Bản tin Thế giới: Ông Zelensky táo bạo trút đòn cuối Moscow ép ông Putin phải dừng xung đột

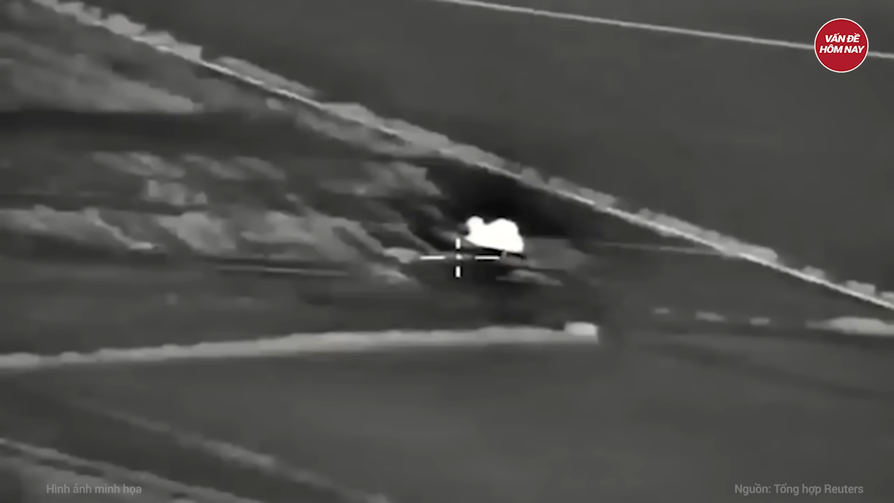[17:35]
Cơ quan này cho biết Quân đội Nga sử dụng tên lửa Có độ chính xác cao Tấn công vị trí của tổ hợp M270 Phá hủy hoàn toàn khẩu phá Và hạ các binh sĩ Ukraine vận hành
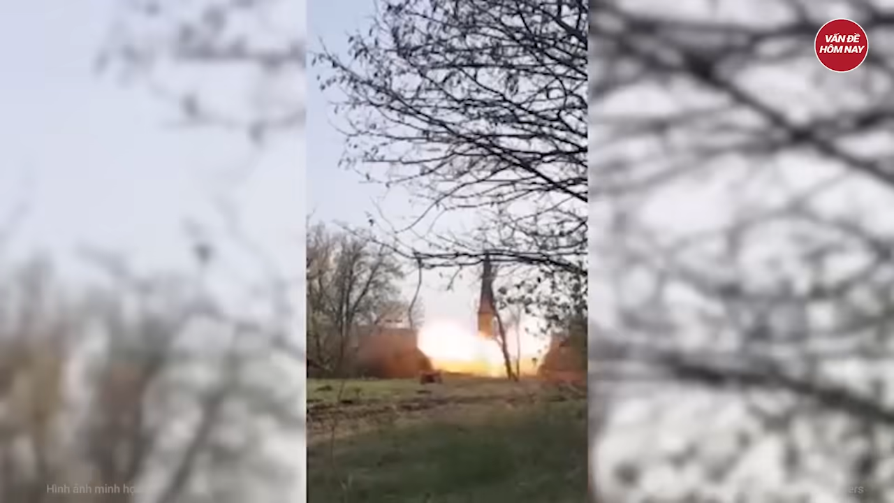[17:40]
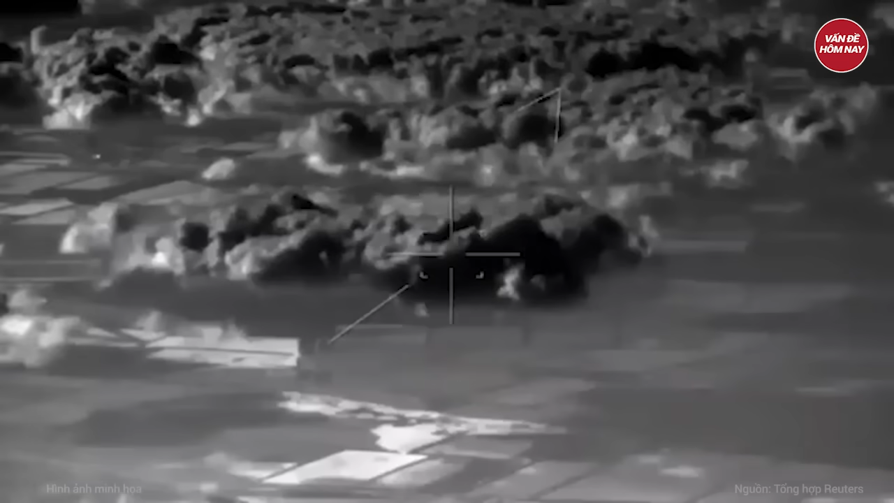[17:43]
Video cho thấy tên lửa Nga Lao xuống vị trí Nghi của khẩu M270 Tạo ra một vụ nổ lớn
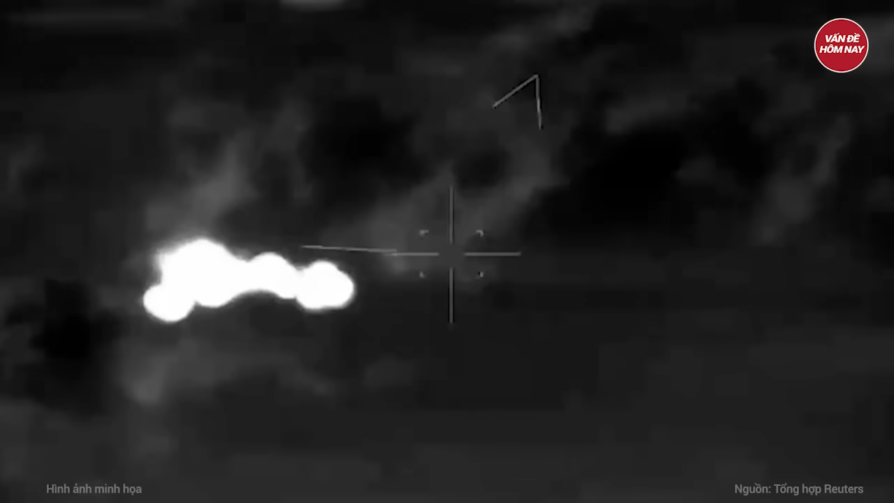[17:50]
Theo kênh Telegram Isnanka của Nga
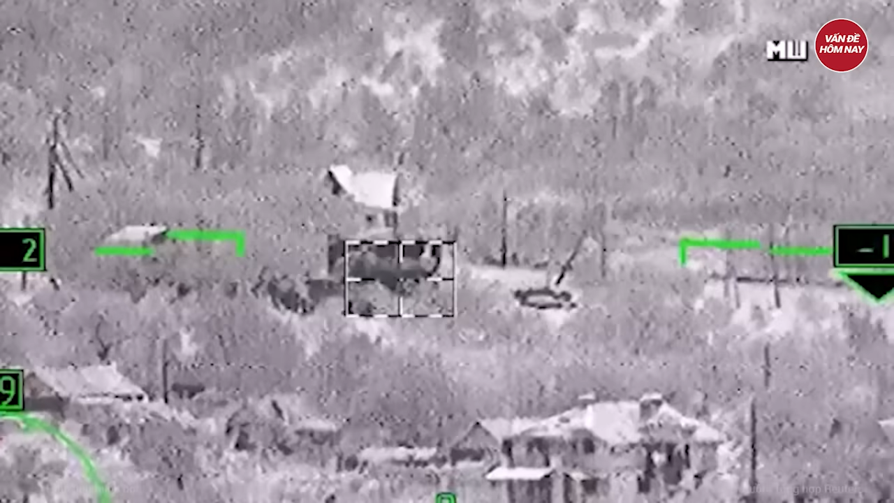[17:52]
Tổ hợp M270 nói
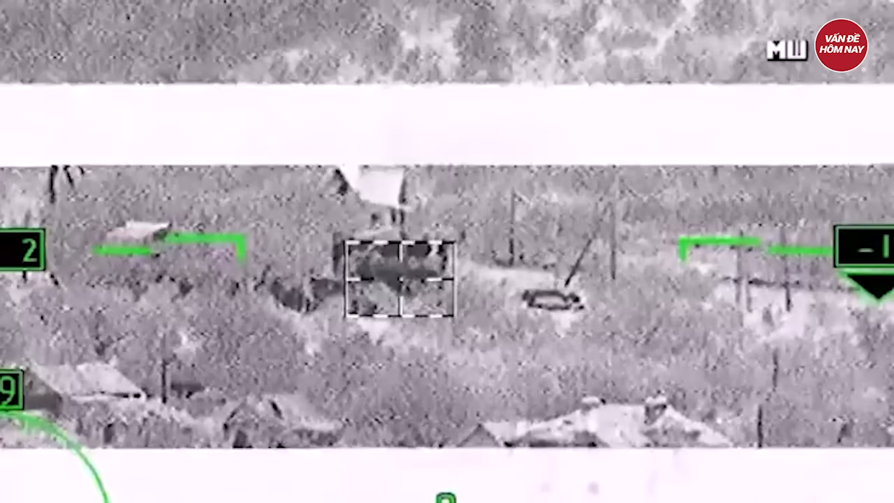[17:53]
trên Bị phát hiện ở lối ra khu dân cư Saki Khi đang di chuyển chậm Đến vị trí triển khai Trên xe không lắp sẵn đạn
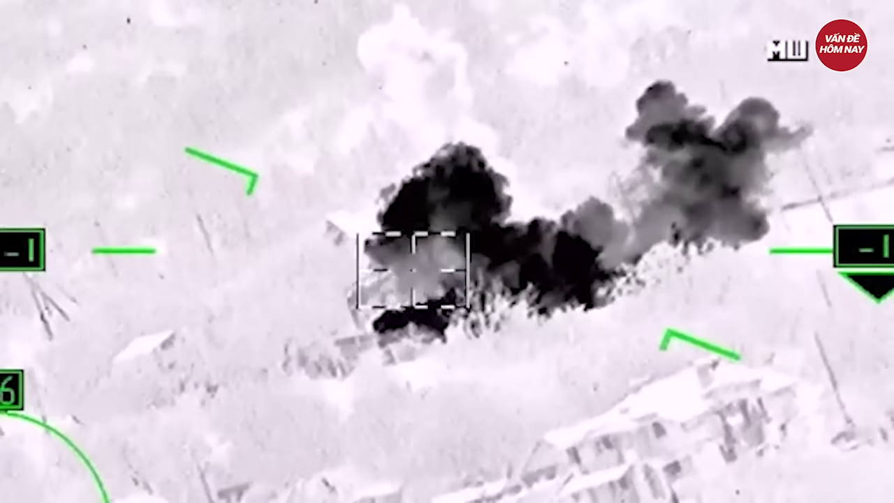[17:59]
Khi bệ phóng M270 tiến vào bìa rừng Tên lửa Iskander Nga Lao xuống vị trí này